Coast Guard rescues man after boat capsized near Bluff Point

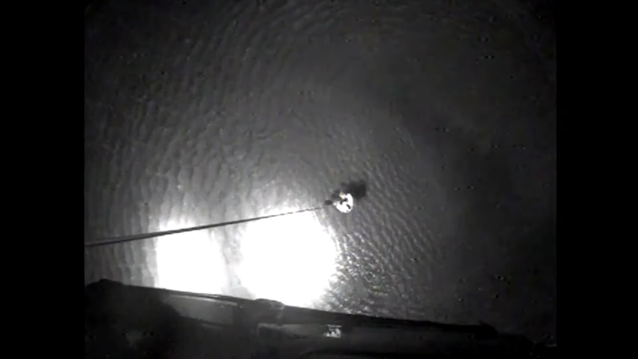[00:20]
So we're going to run these distances, he's okay, we're two there. He's back and left.